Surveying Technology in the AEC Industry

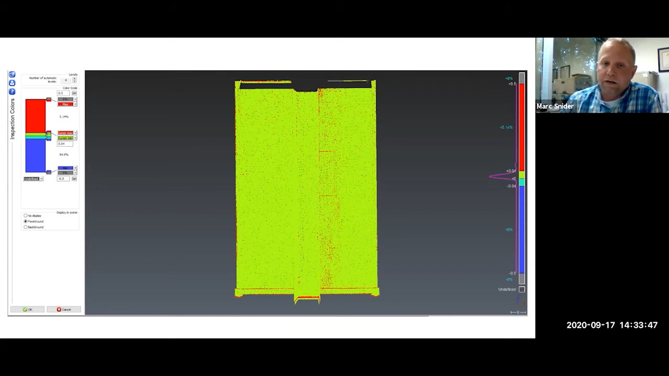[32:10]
It was a seam that had cracked. And when we did the comparison, it picked it up. So I was able to generate a report on those two areas and, and show them how much the, how much of the chain. Uh, Revit models.
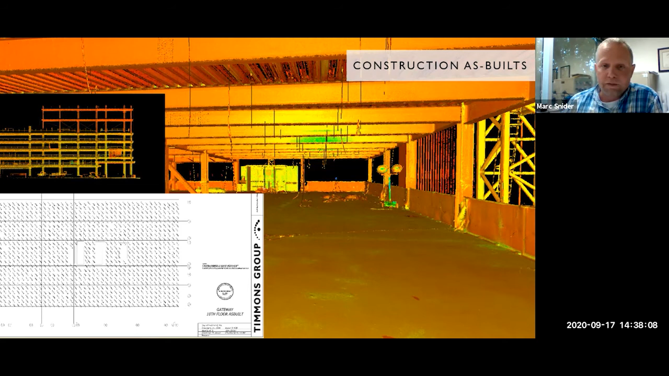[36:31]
lots of different things, but laser scanning is perfect for that because generally speaking, we can do it from the ground. Um, or even if we do it from the floor, we don't have to be right on the edge where we're tied off and, and deal with the rat lines and harnesses and those type of things. Uh, chemical plants.
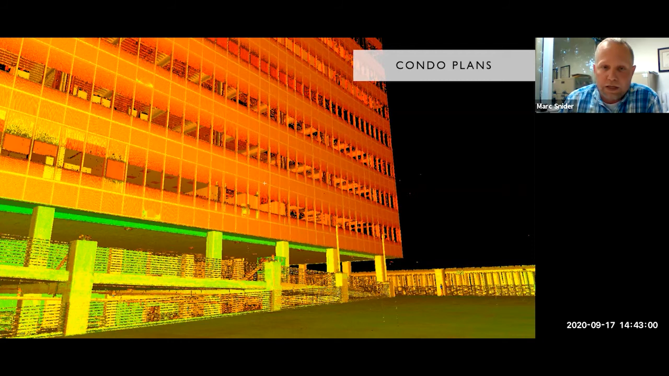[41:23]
Uh, we laser scanned this building after it was built, um, to make sure that it fit in within the envelope that it was supposed to, uh, then we also laser scan the inside and develop the condo plans.
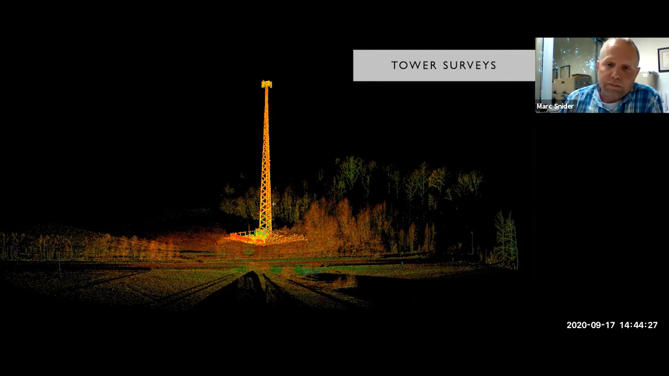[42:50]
Um, pretty much just like the tower here, if it's line of sight and you can see it, you can scan it. So if we can see the top of the tree, um, you can take measurements off of it. Uh, this is, uh, this is one of my favorite jobs, um, that we worked on.
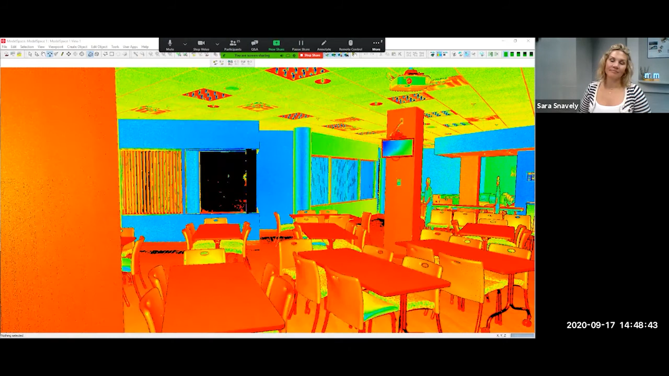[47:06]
All right. So this is, um, this is a raw point cloud. This is an, in cyclone model. Um, this is our commons area here at Timmins and Richmond. Um, I wanted to give everyone an idea of what one scan would look like.
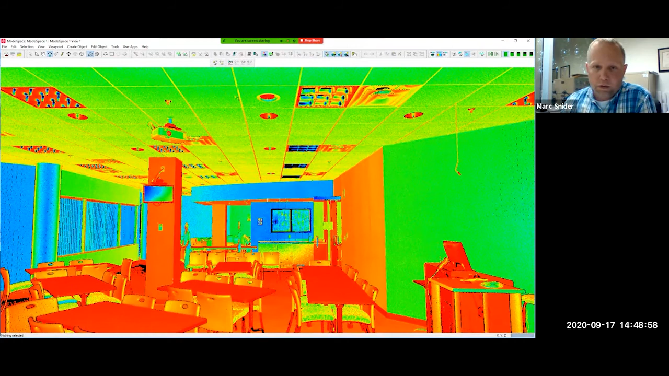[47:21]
This is a medium resolution scan. It, uh, it's intensity based.
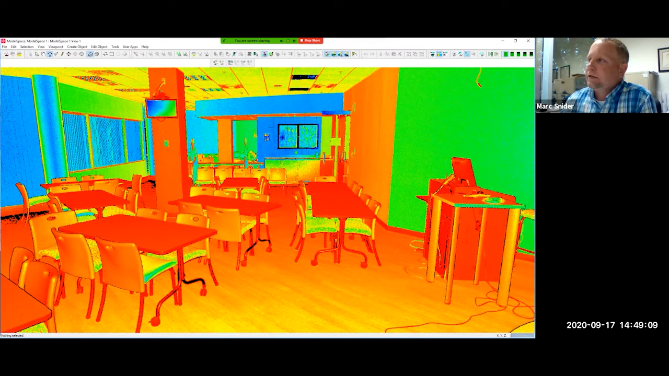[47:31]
The blue is a higher intensity, um, because it was probably a white surface. The, the red you see may be brown or black. Um, but this is just one point cloud.
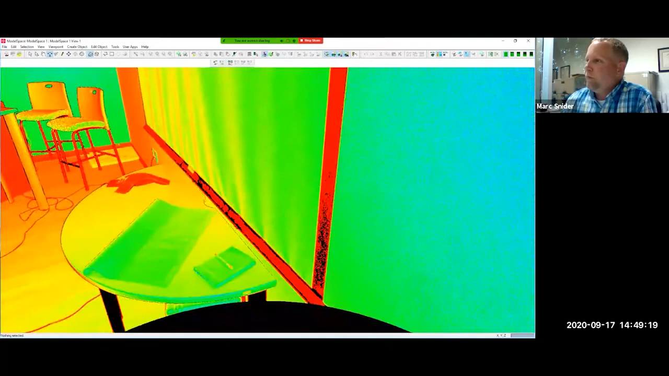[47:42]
This took about a minute and 40 seconds to do.
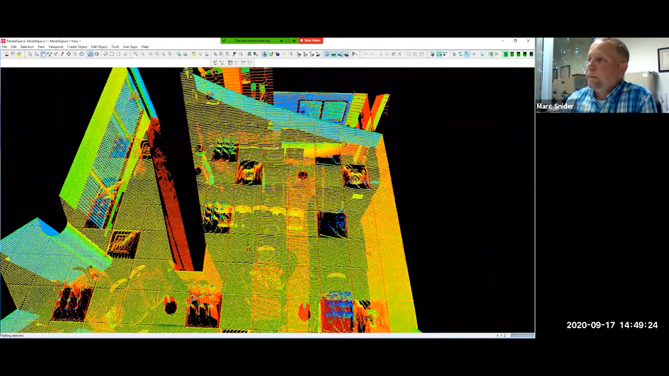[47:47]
Um, as you could tell, we can flip up. Hopefully it's keeping up.
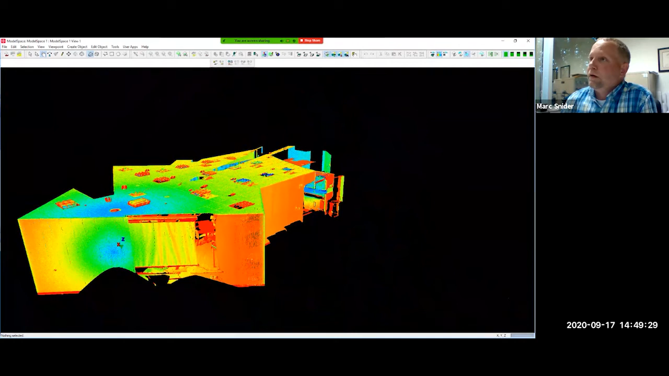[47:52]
You can see it from the outside, but we could use this to map out floor plans,
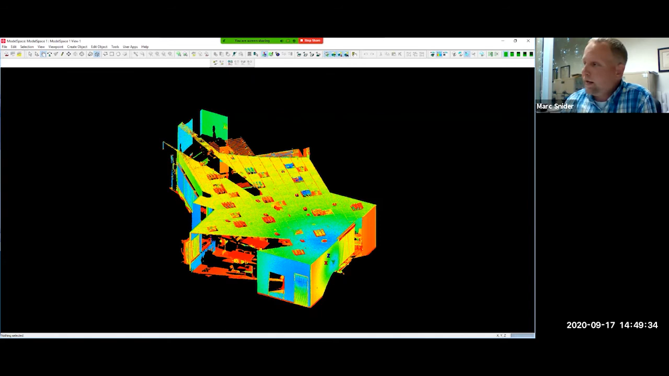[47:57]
take measurements from, from anything in the point cloud, but that'll give you an idea of what one single point cloud looks like.
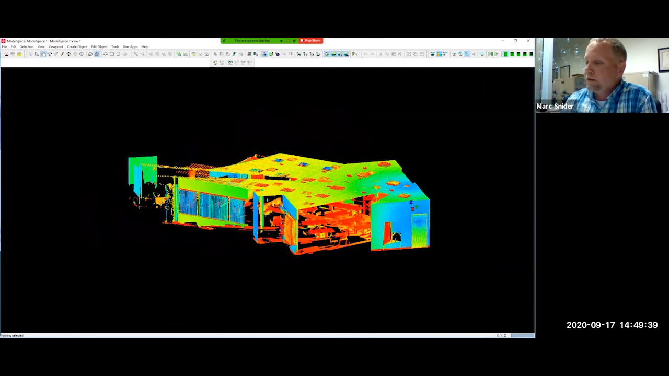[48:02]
And then I'm gonna show you one more thing real quick. This is the true view that I talked about earlier.
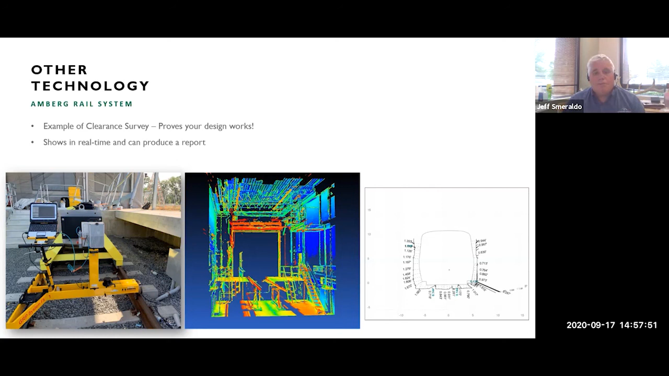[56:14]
This allows us to see if something that was newly constructed, um, actually will interfere with the, with the movement of the train. So it's a great way to see if your design works. Thanks. And real quickly, I'm going to show you a little video that we put together so you can actually see this system in action.